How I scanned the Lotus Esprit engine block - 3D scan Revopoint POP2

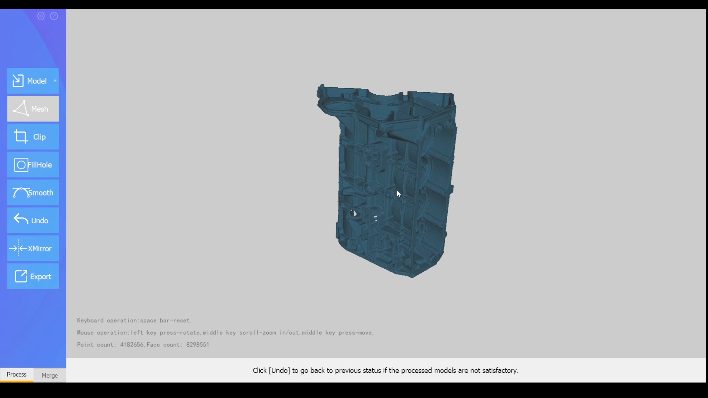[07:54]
At last this is the finished merge scan, be sure to process and remesh the final result.